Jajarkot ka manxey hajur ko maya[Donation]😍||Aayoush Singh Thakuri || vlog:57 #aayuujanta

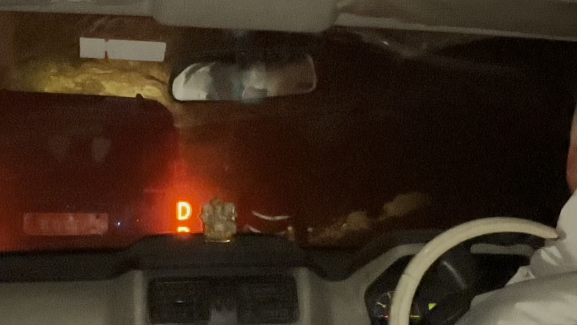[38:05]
त्यहाँ अनि हाम्रो अगाडिको दाइहरूको गाडी चाहिँ रोकिनु भएछ त्यहाँ कति गएको छ हेर्नलाई अनि हेरौँ के कस्तो हुन्छ क्या हुन्छ